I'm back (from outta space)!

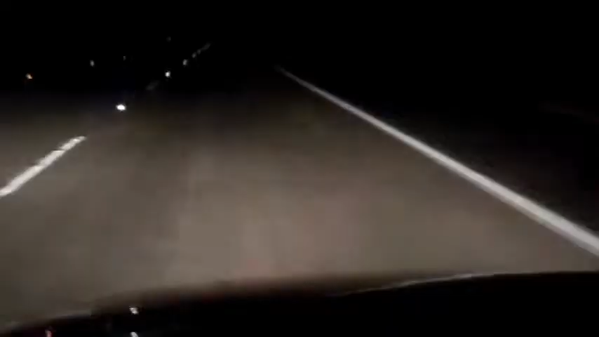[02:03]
Look at that. It's weird being surrounded by nothing. Most of your life you're surrounded by at least shops or a house or something.